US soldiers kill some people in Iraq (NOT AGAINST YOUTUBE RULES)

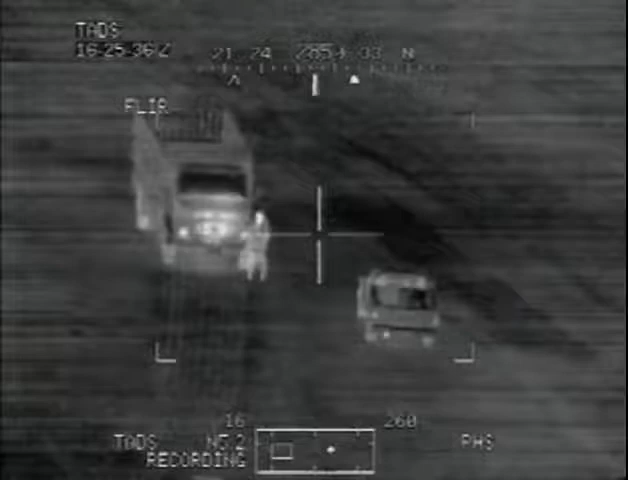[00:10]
A big truck over here is having a little powwow. Yeah. Yeah, what are these guys going to do?
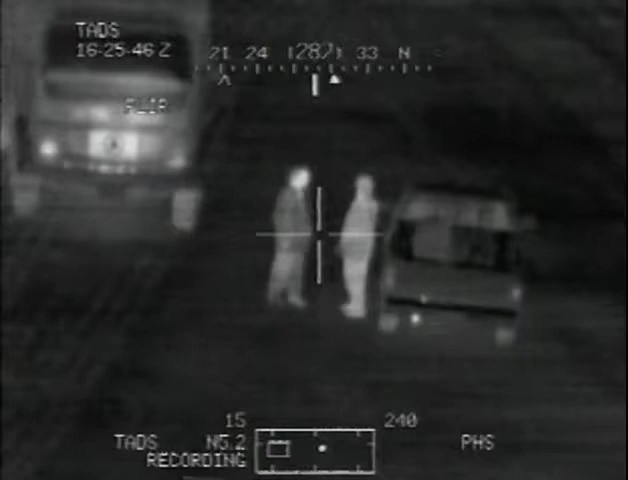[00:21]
Looking around. You're looking off the left? Yeah, that's where that guy just stopped. Just went into his truck. Now he's running off into the field.
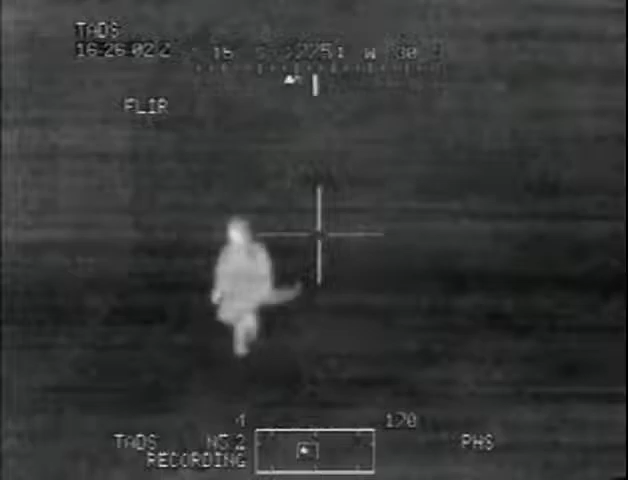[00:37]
See this? Yep. I got a guy running, throwing a weapon. Smoke him.
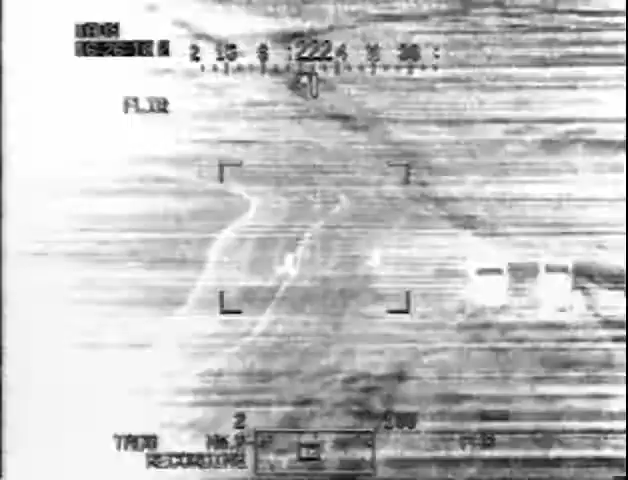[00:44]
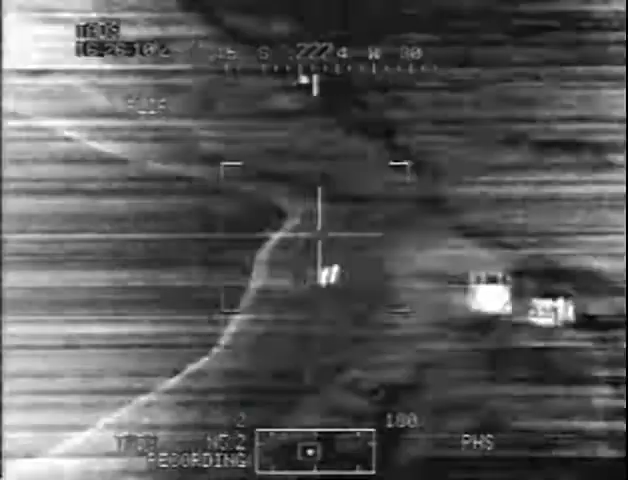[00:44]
Over by the other side. He just dropped the weapon. I'm engaging. Roger that.
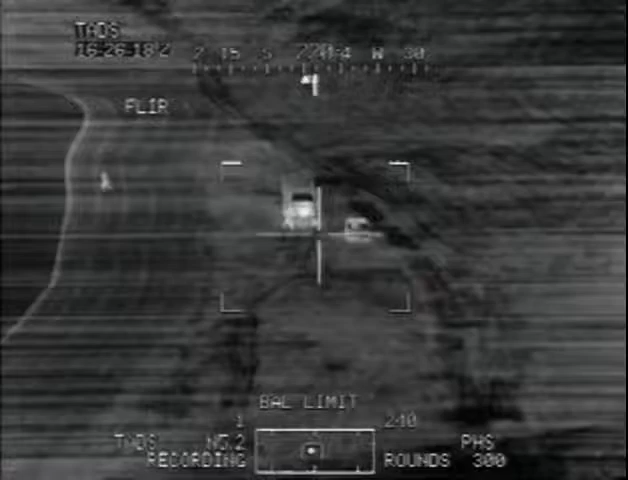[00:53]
Get the guy in the field. Roger, right there.
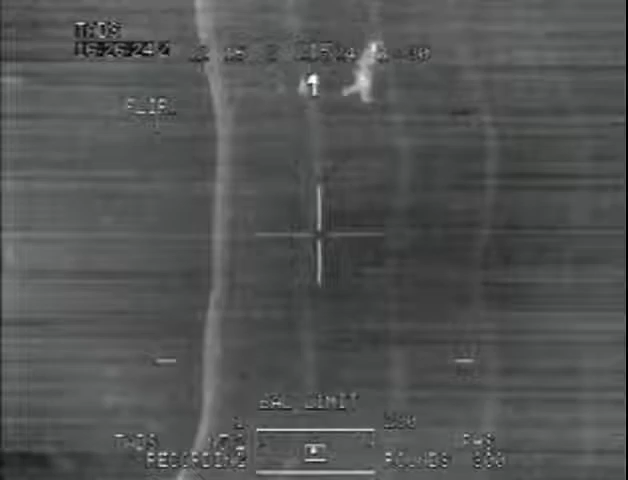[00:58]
Clear to engage. He threw it off into the field.
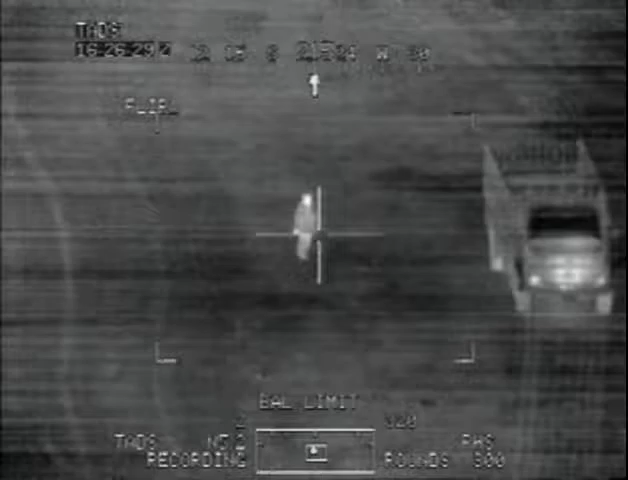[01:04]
He's running back to his vehicle. Clear to engage or no? Stand by. He's starting to do his weapon. Positive.
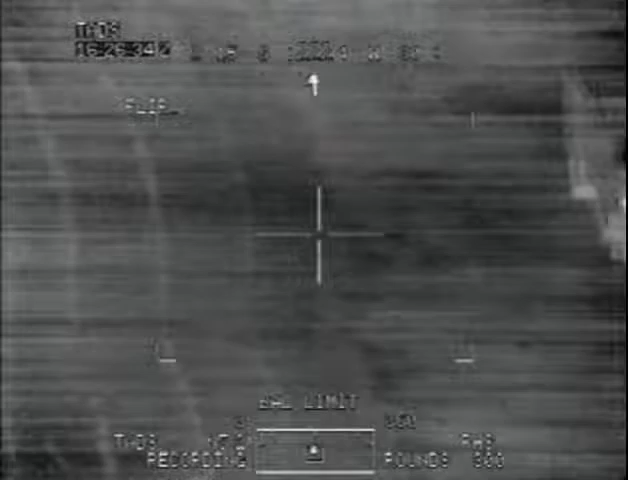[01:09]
Get rid of the vehicle. He's at the vehicle. He's getting into the vehicle. He's getting into the vehicle. Recon 6. Viper 6. Viper 6. Viper 6 you're coming, Mike. Yeah, I've got the personnel throwing weapons out of the field running back into the vehicle. Viper 2-4 spotted him. Uh, he's in the vehicle this time.
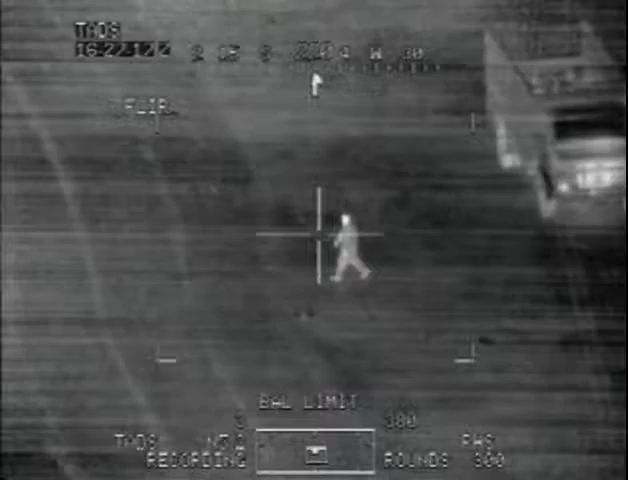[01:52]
Wait, what? He'll pass it up.
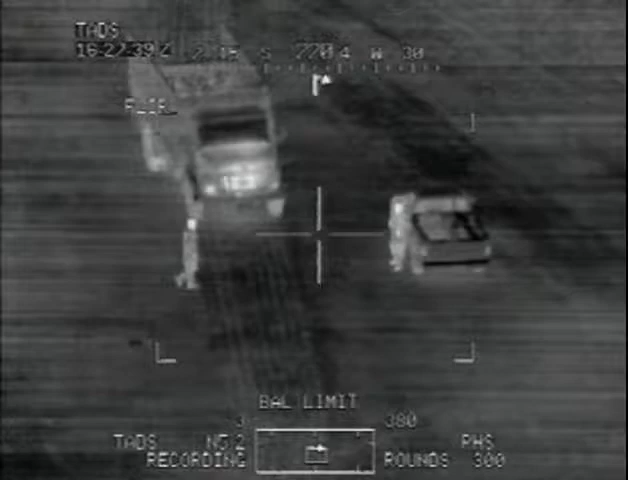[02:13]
Wait, what? He'll pass it up. I saw the weapon in their hands. They threw him down right after their vehicle. Roger.
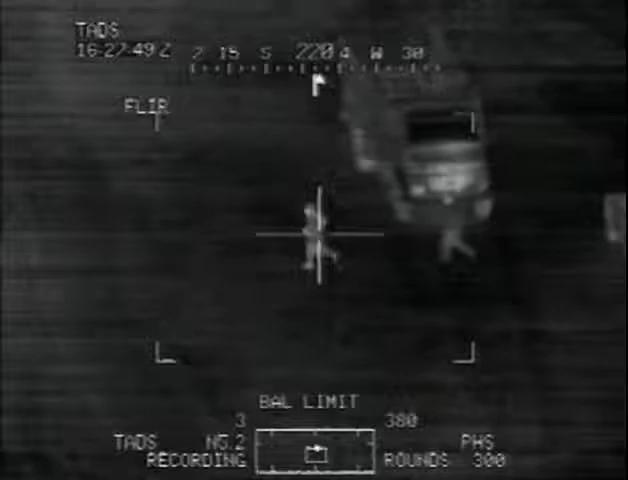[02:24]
Viper 6-4 is currently engaging. What range do you have? Roger. I had a laser range on him.
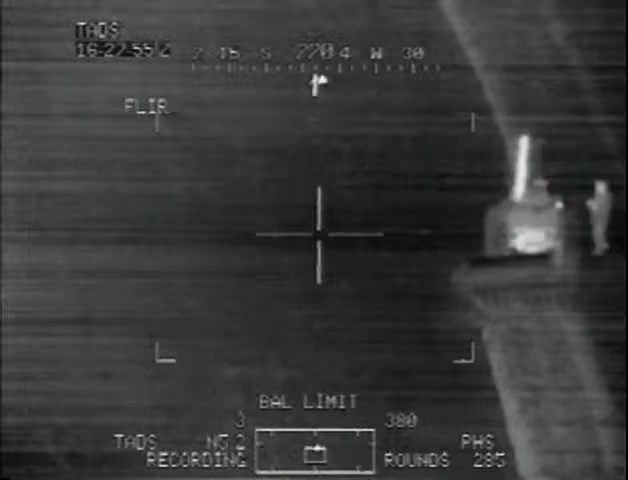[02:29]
No auto range. Fuck. Roger.
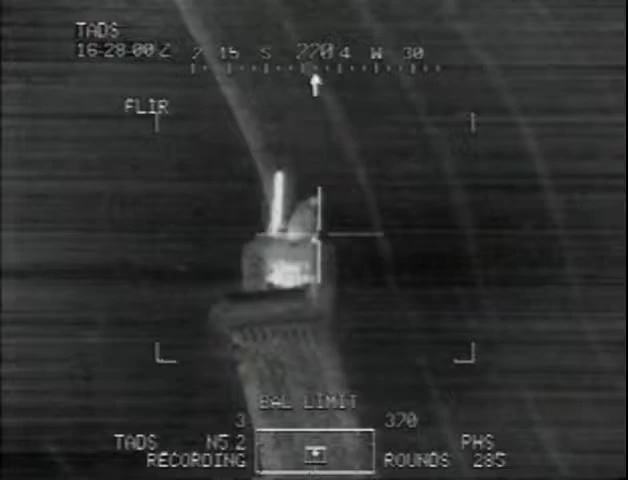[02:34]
Range, auto. Alright, got auto range on it. Roger. Roger. Engaging.
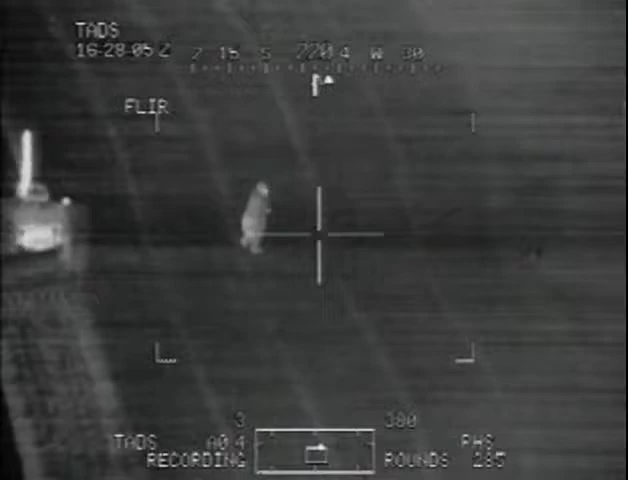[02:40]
Got him. Good. Second one. Hit the other one.
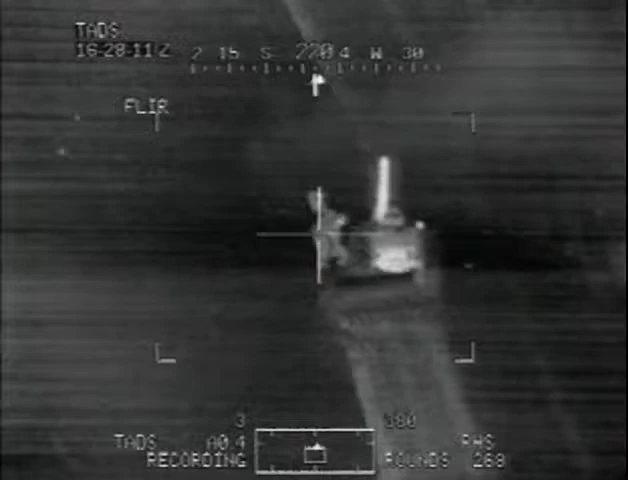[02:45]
It's a truck.
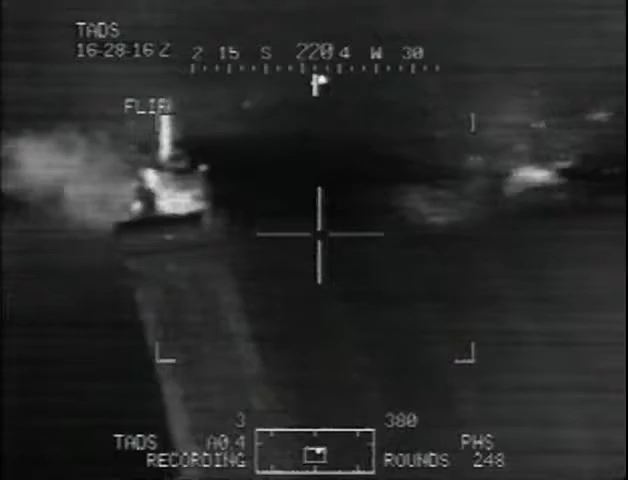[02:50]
Roger. Go to the right. See if anyone's moved by the truck. Take the trucks out. Is there anybody in the truck? Wait for movement.
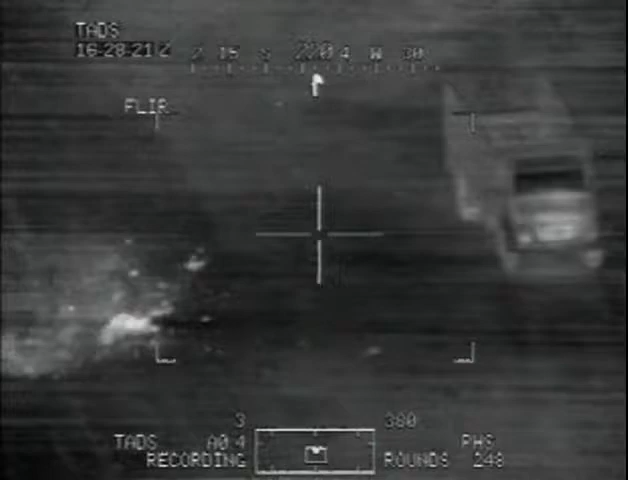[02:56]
Not seeing any. Go ahead and store that. Auto range store. There's another guy underneath.
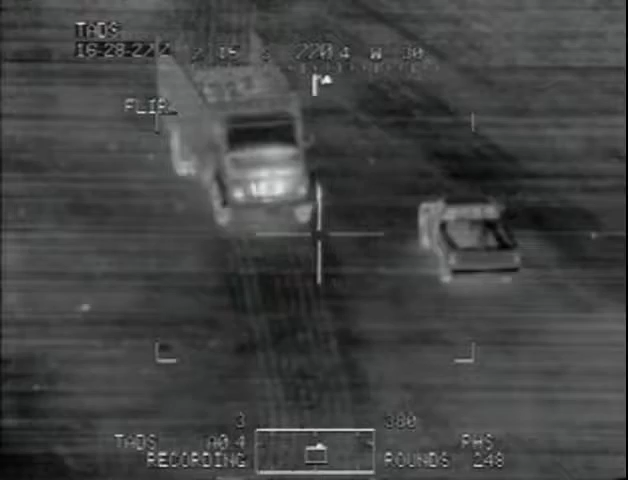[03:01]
Move right there. Go ahead. Firing. Hit him.
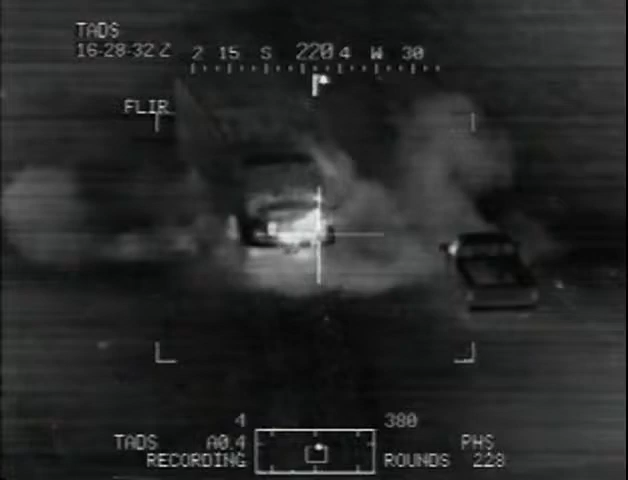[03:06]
Target 4. We're taking the other truck out. Roger. Wait for moving by the truck. Movement right there. Roger. He's wounded. Hit him. Start hitting the truck. Get the truck in him. Go forward of it and hit him.